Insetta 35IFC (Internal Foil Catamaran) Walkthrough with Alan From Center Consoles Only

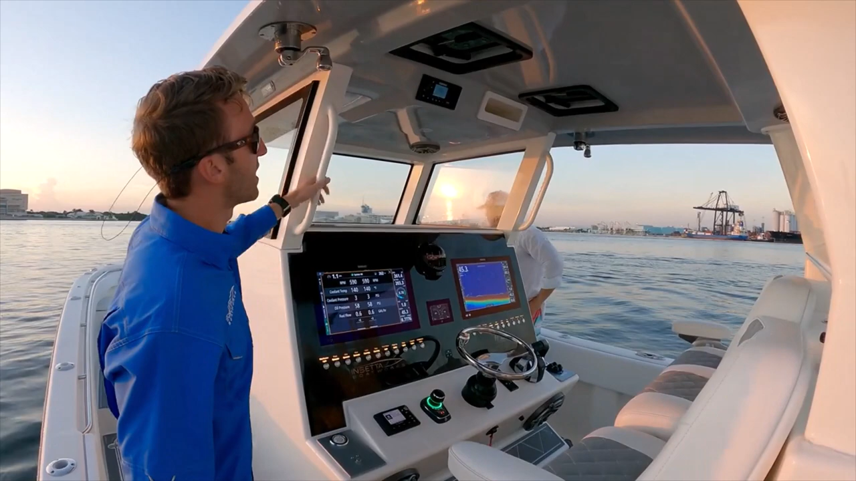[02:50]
hatches come standard We've got Simrad up there We've got a jail audio sound system in the boat We've got four sixes four eights and two tens right here behind the helm We've got wireless Bluetooth phone chargers We've got our flush acrylic dash
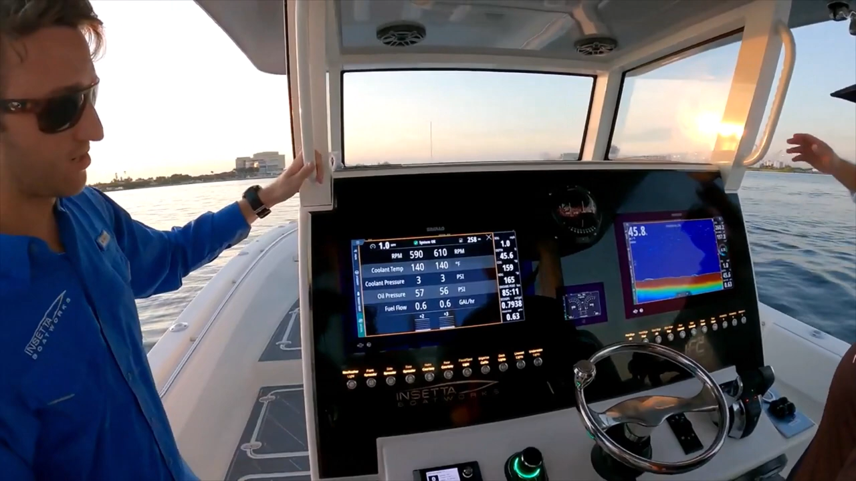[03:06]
So everything is nice and flush inlaid in there So right here we've got a set of 19 inch Simrad's Mercury vessel view in the middle of them And we've got the Mercury skyhook and joystick steering as well We've also got controls for the GPS If you don't want to be touching if your fingers are wet Or you're wearing dive gloves or something like that Once you're running and you're bouncing around It's tough to mess with a touch screen That's when that thing really comes up big Yeah,